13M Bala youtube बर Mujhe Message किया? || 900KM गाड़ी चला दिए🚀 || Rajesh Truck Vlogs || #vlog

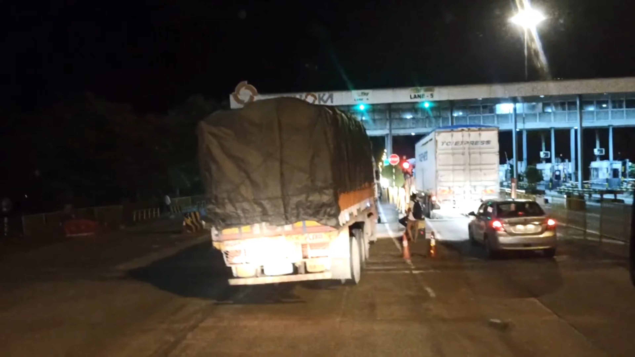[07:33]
ओहो देखिए बाएं वाला खाली है, इसमें आ गए, क्या बोले भैया लोग, आदमी आदमी से परेशान है, क्या कीजिएगा। तो भैया लोग ये बरगर का टूल टैक्स है बड़ा।